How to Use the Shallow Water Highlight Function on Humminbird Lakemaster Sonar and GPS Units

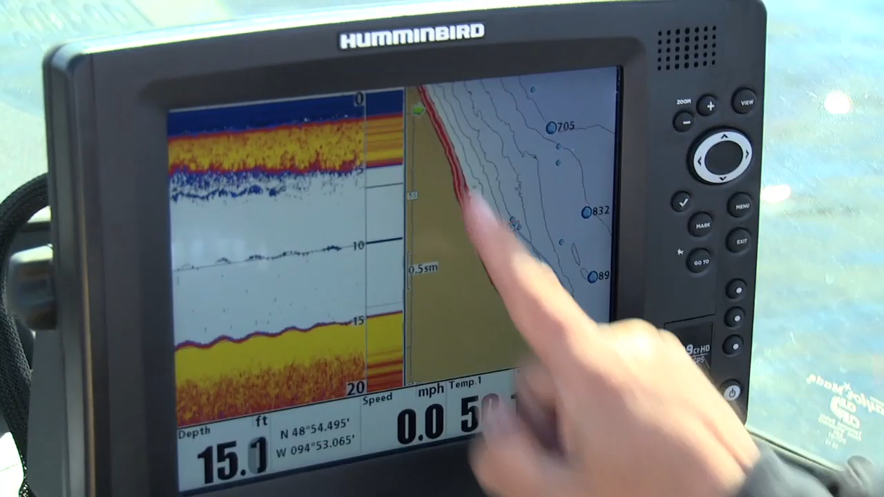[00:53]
On screen: depth 15.1 ft, speed 0.0 mph
The reason I've done it is because it's gonna draw it all in red for me and now I'm gonna be able to see all those areas really
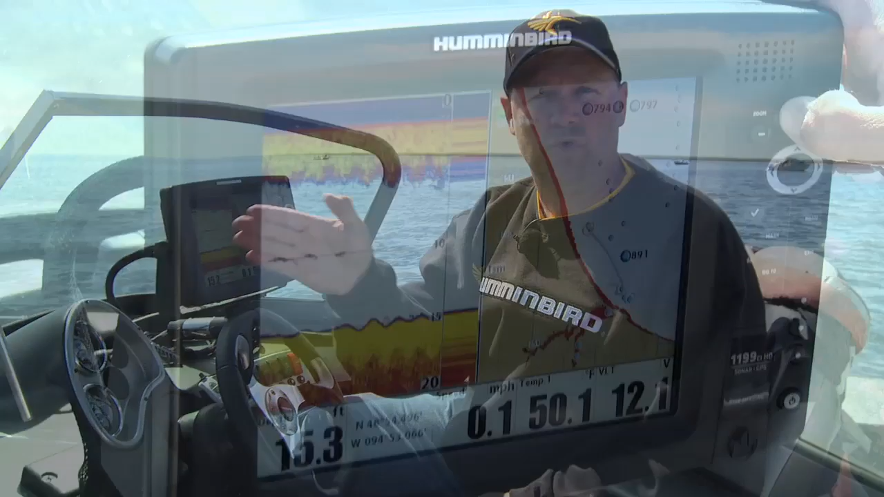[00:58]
On screen: speed 0.1 mph
really easy and I know exactly where I want to go in and fish. One other thing it does for me too,